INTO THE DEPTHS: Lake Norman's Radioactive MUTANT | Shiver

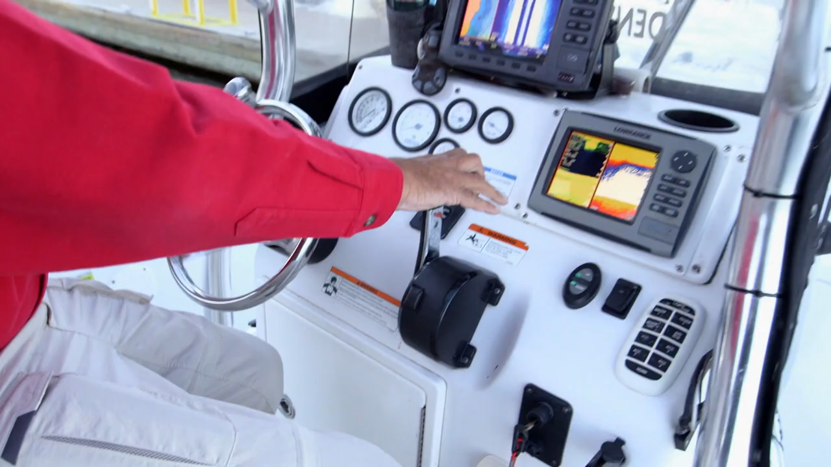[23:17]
Uh, we've got GPS, where we, we, we've actually got a topo map on here where we can see the bottom contours.
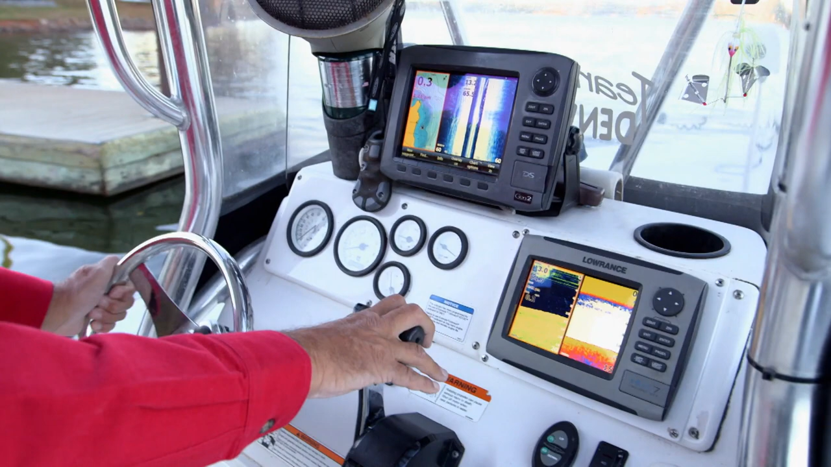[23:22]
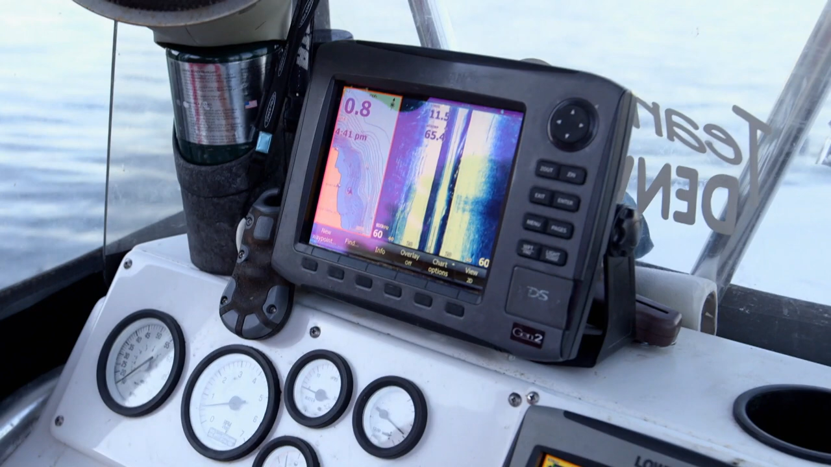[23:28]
We've got two, um, we've got two imaging devices. This one shows off to either side of the boat.
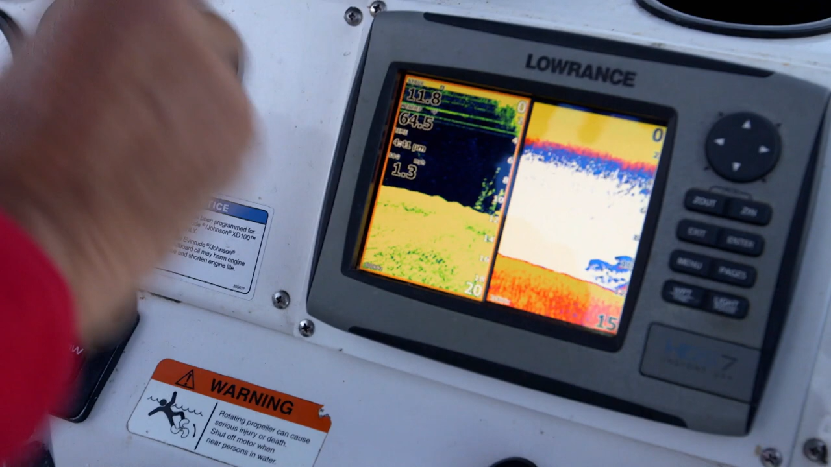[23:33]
This one actually shows, you can see we're going over a little brush pile or something right down, down there now.
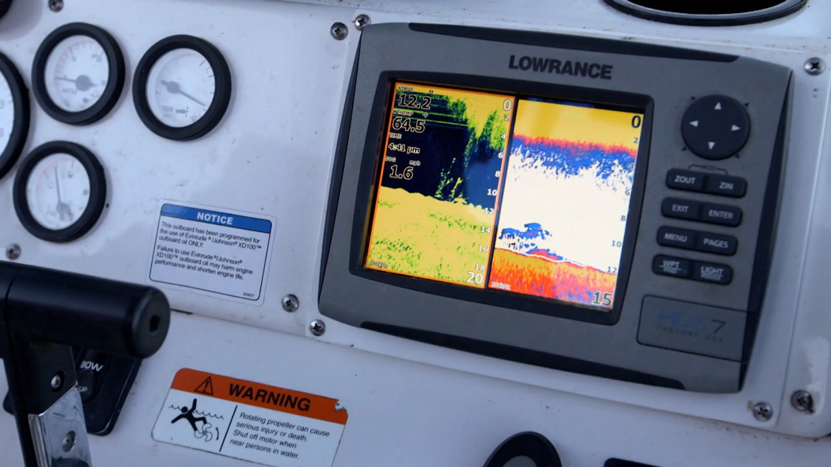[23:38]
It'll show objects below the boat. It'll show, it'll show brush piles, it'll show fish.
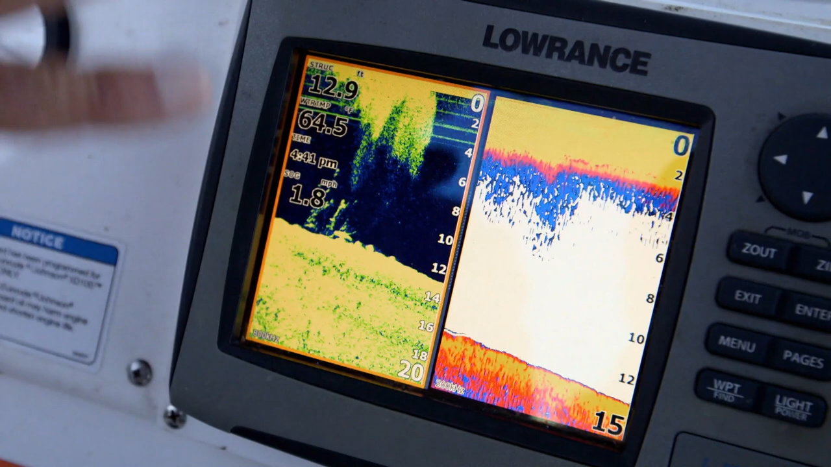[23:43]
On screen: speed 1.8 mph
It'll show, uh, anything that just happens to pass under.
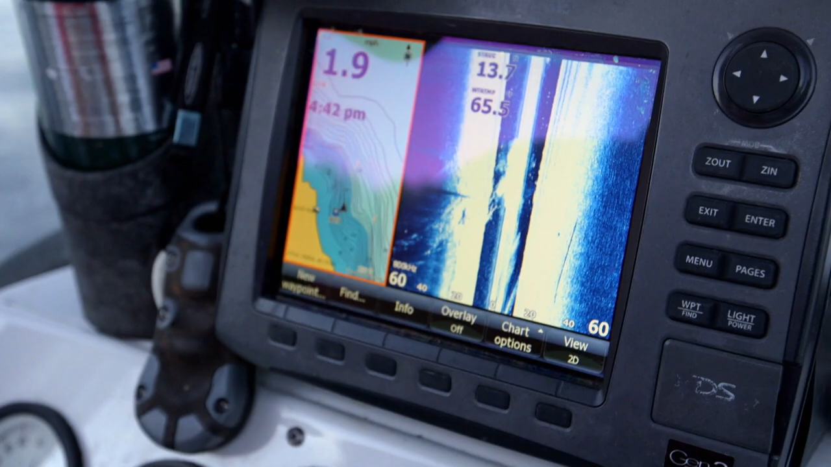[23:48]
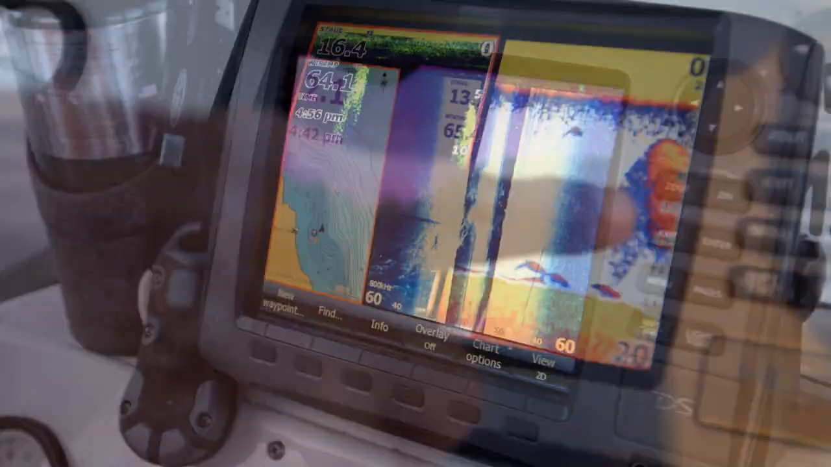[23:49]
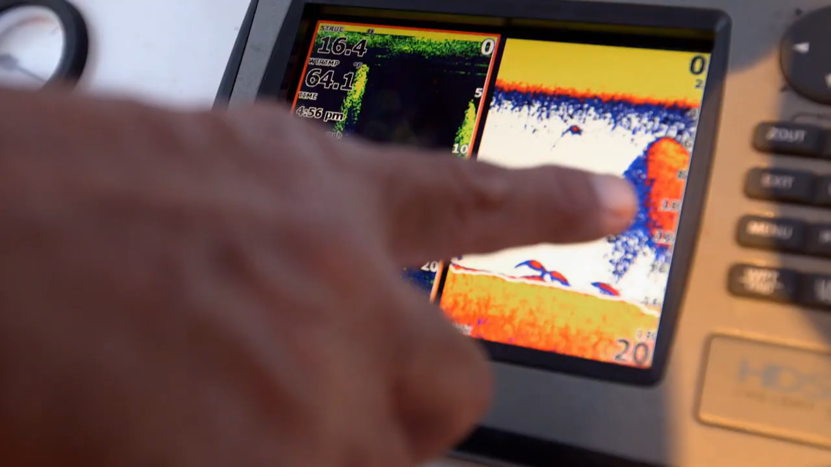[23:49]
Now, see, a lot of people mistake what we're looking at there, and they'll think that's the monster itself. Actually, that's a school of bait fish all bunched up. And it's just a school of fish swimming just together. They swim together for protection from the, the bigger fish.
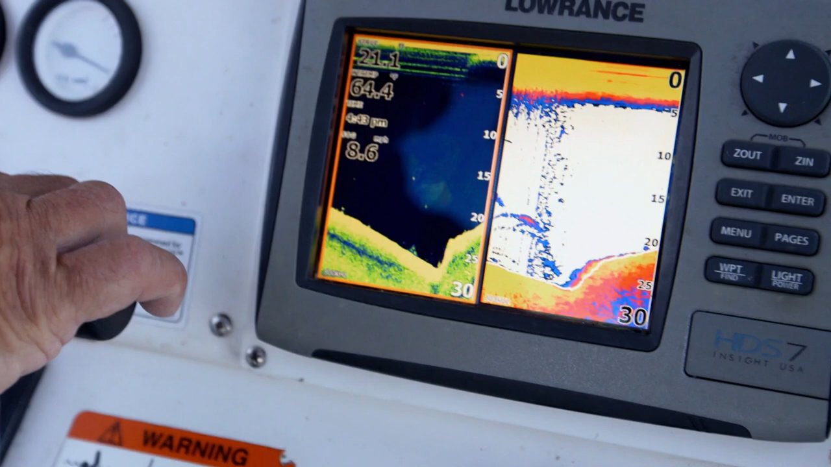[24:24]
Those are fish, they're not big enough to be a monster.
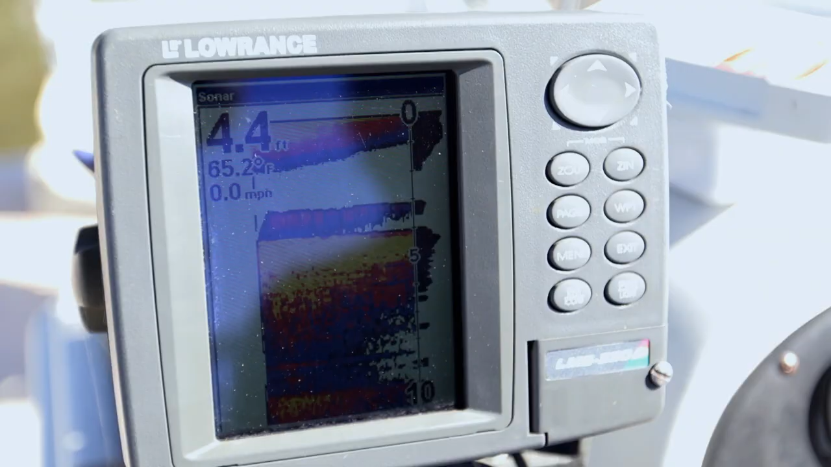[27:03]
On screen: depth 4.4 ft, water 65.2°F, speed 0.0 mph
And, uh, I have sonar units on both of my boats and, uh, they're always on from the time I leave the dock till the time I come back.